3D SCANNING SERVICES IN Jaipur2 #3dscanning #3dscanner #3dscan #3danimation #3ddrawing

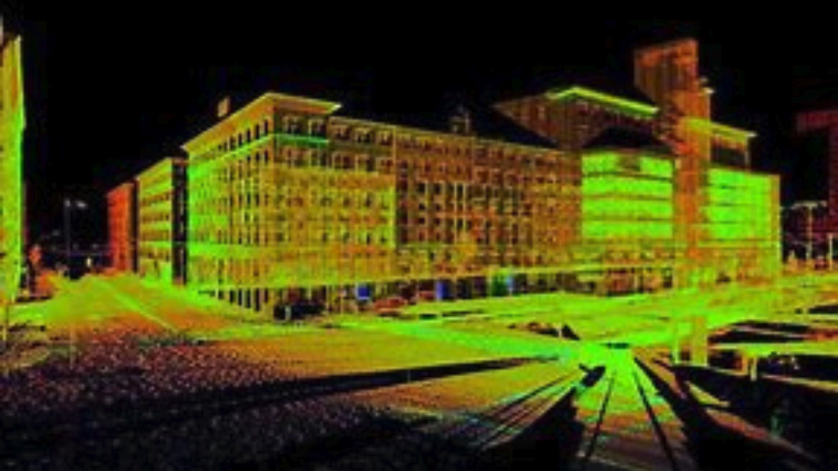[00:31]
The 3D scanning services offered by Skan Design India Private Ltd in Jaipur are known for their accuracy and precision. Their advanced scanning equipment captures every detail of the object or environment with utmost clarity, ensuring that the final scan is a true representation of the original. Whether it's a small object or a large-scale project, their team has the expertise to handle it all. One of the key advantages of availing 3D scanning services from Skan Design India Private Ltd is the speed and efficiency with which they deliver results. Their cutting-edge technology enables them to complete scans in a fraction of the time compared to traditional methods.
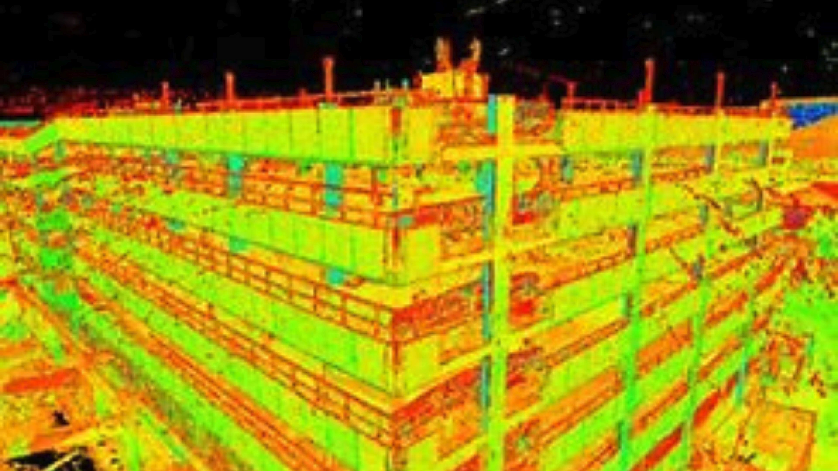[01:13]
This not only saves time but also reduces costs, making their services highly cost-effective. Another noteworthy feature of Skan Design India Private Ltd's 3D scanning services in Jaipur is the ability to scan objects of any size, shape, or complexity.
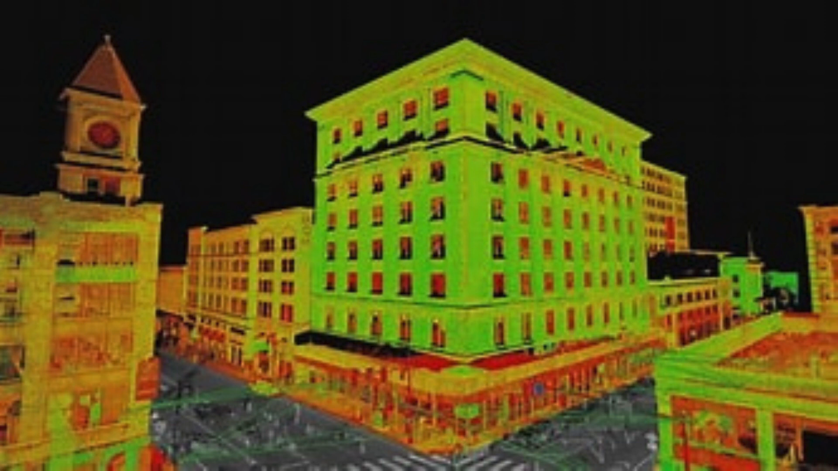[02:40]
This level of precision is crucial for industries such as manufacturing, product design, and heritage preservation, where accurate measurements and replication are essential. The 3D scanning process at Skan Design involves using advanced laser scanners to capture the geometry and texture of the object or structure. The scan data is then processed using specialized software to create a digital representation in the form of a 3D model. This model can be further used for various applications such as reverse engineering,